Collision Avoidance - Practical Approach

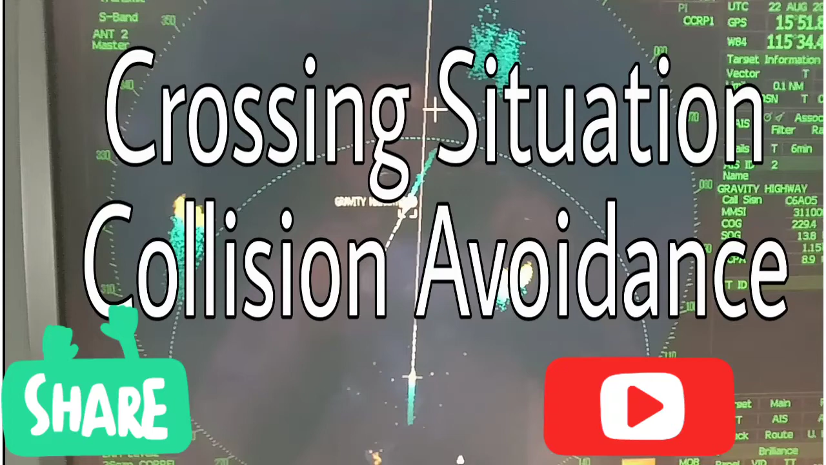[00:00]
hello mates good morning another example of collision avoidance
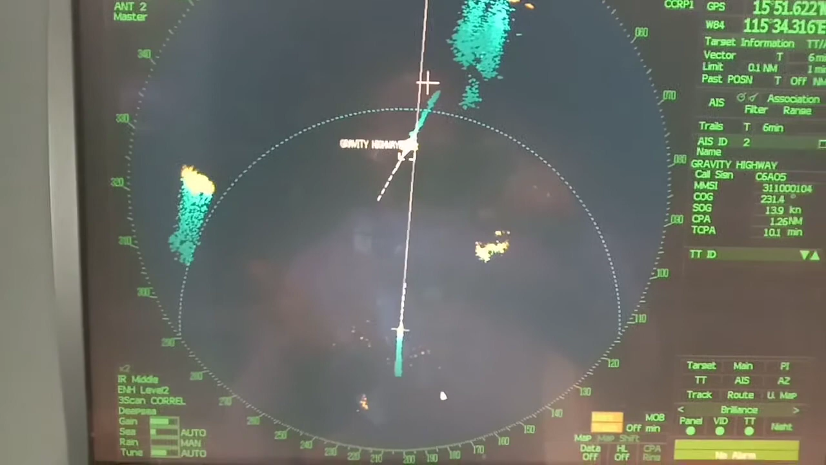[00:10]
with this present navigational status I have a vessel dead ahead of me but she's coming from my starboard side so she is the
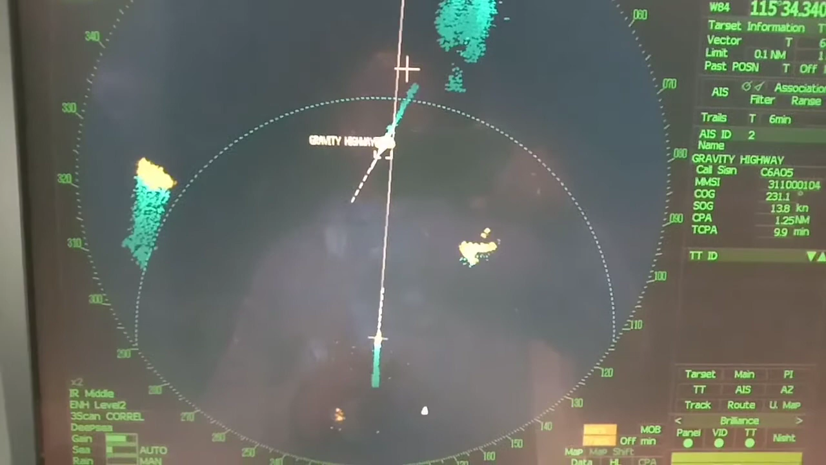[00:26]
stand-on vessel okay as per rule of the rules rules of the route our vessel is considered as the giveaway vessel okay and
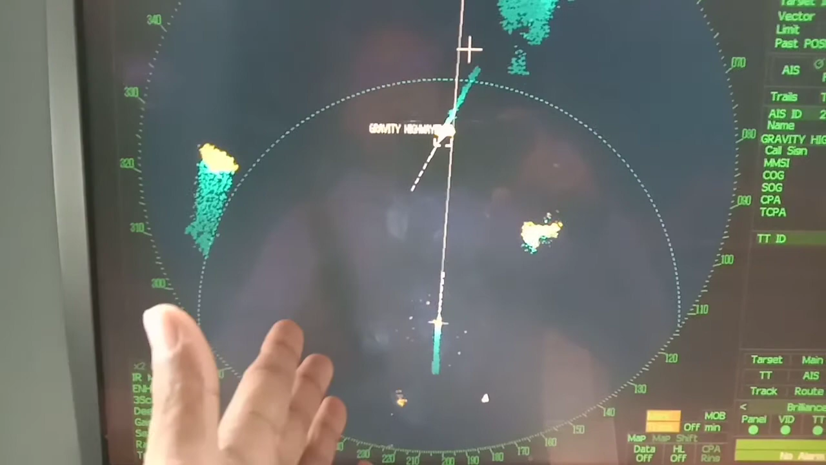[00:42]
according to the rule the vessel on our starboard side will keep her course at speed and the vessel give way will
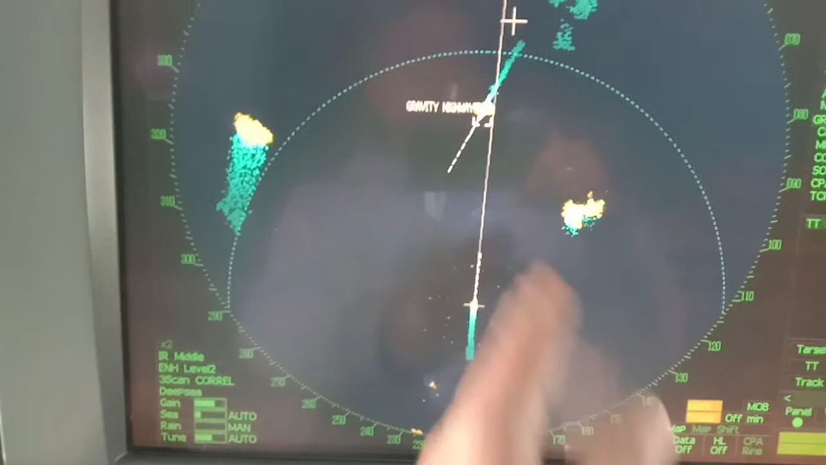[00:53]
alter course to starboard and keep clear of her and pass to her stern so this is the example now gravity highway
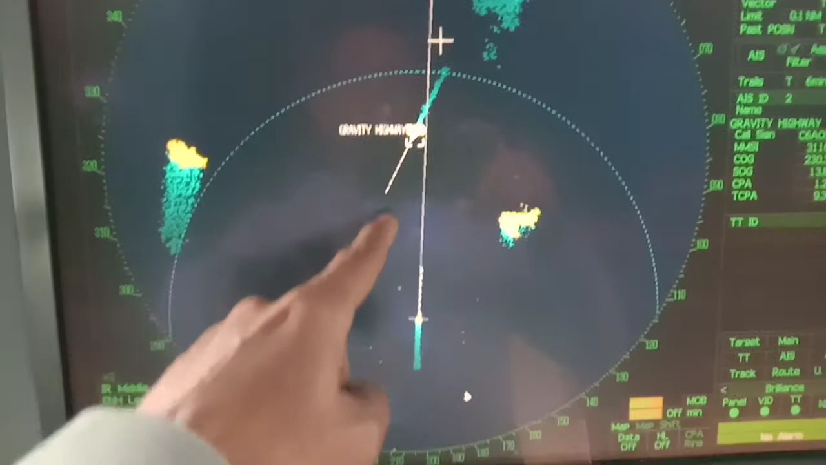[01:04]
and we have a CPA of 1.2 miles and I'll alter a little bit to starboard in order to pass
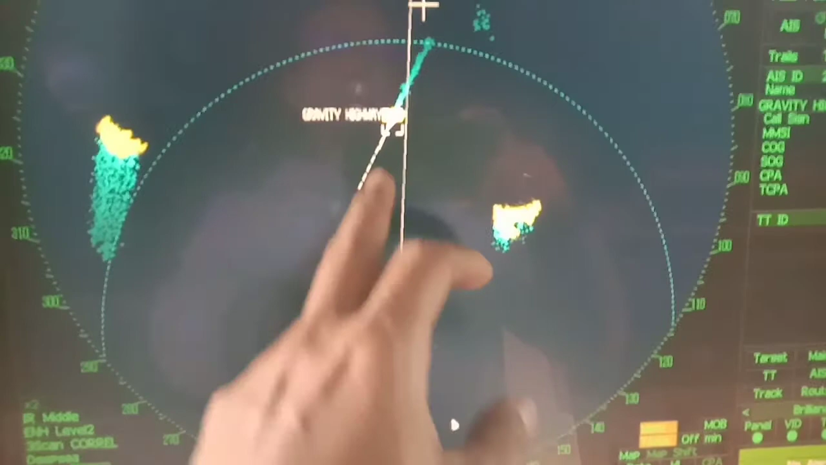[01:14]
to her stern okay so my fellow mates this is only an